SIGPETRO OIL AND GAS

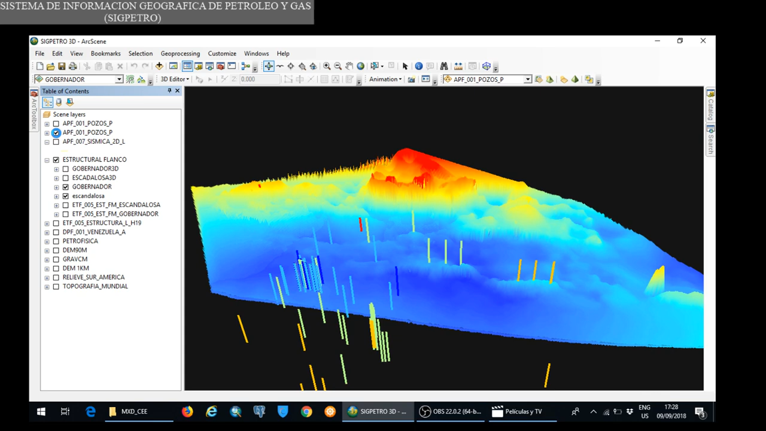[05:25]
pozos que están involucrados en ese estudio, podemos observar entonces, igualmente si prendemos el Relío de Sudamérica,
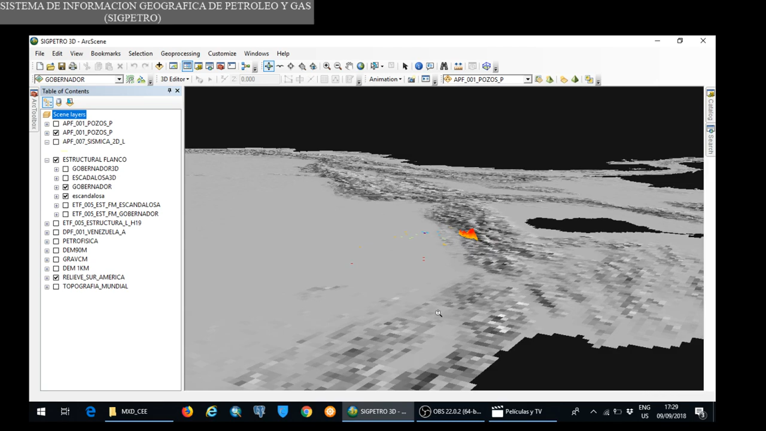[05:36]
ustedes saben que esto está ubicado en el espacio geográfico, es decir, en el planeta Tierra,
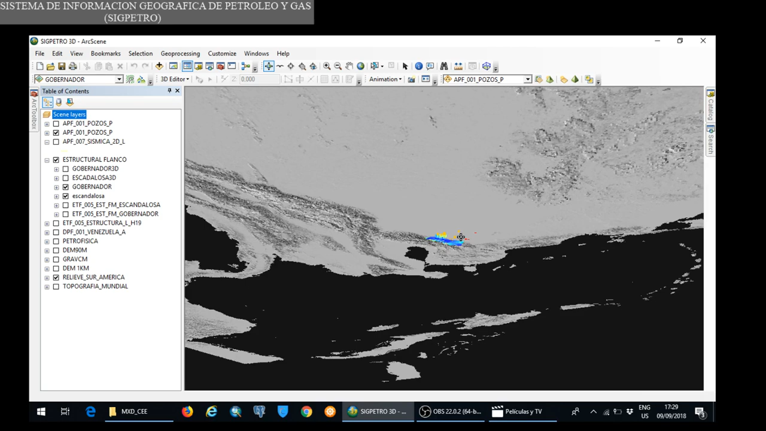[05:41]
no es ninguna ventana en particular y podemos hacer esto que yo